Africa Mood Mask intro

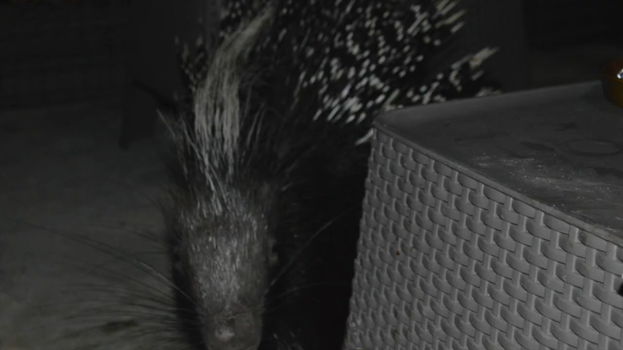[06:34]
This was a porcupine, a giant porcupine that came to our camp every night. And we would feed it, of course.